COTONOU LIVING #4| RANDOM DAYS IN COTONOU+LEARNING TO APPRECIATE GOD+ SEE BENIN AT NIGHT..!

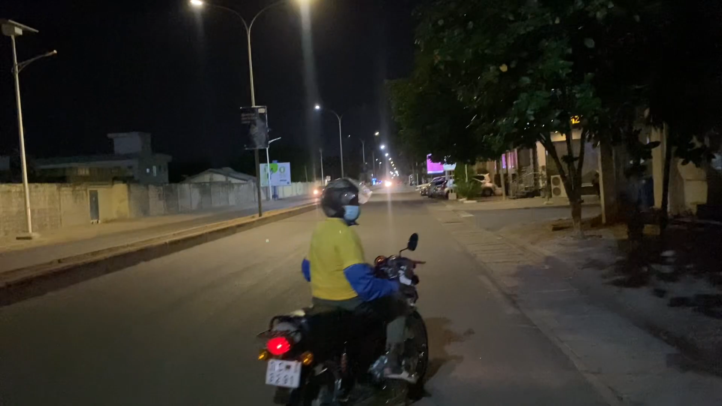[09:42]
I just thought to show you guys a little around the city at night. Show you guys how beautiful it is and everything.